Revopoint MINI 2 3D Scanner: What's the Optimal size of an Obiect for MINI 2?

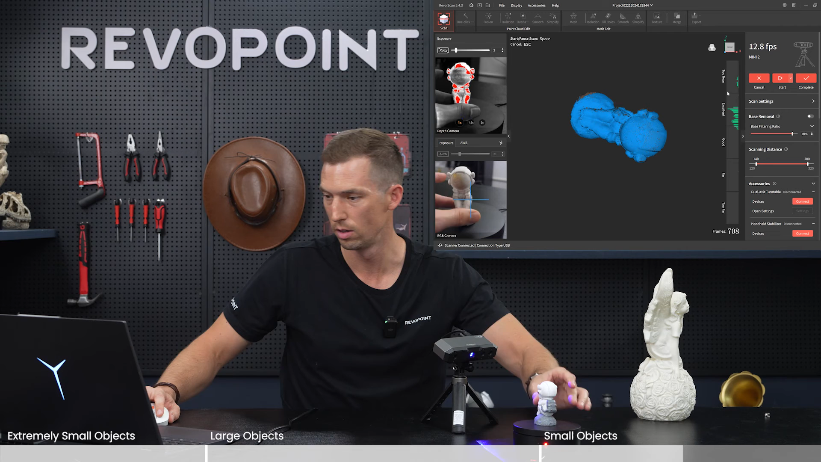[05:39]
Just looking at the point clouds, not editing at all. Really did a nice job. Not too many holes, but of course the software would fix that if there are a couple.
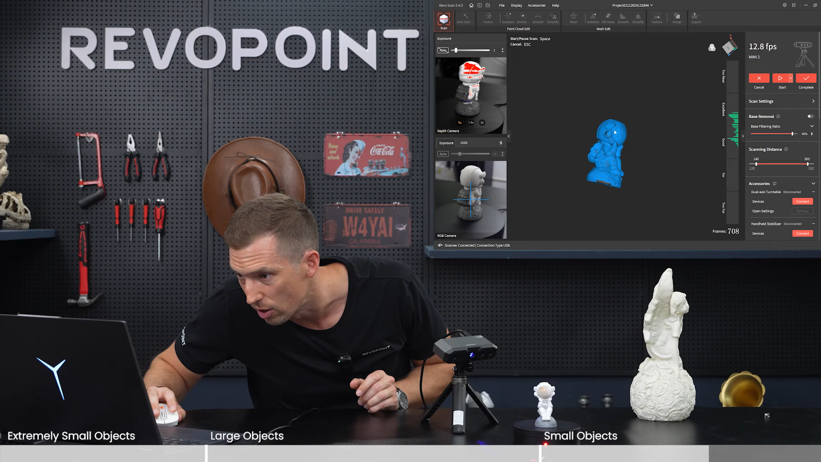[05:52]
Some of those hard to reach areas under the helmet, maybe a few little holes, but ultimately did a great job. So again, Mini 2, the different objects that you want to scan, this would be ideal.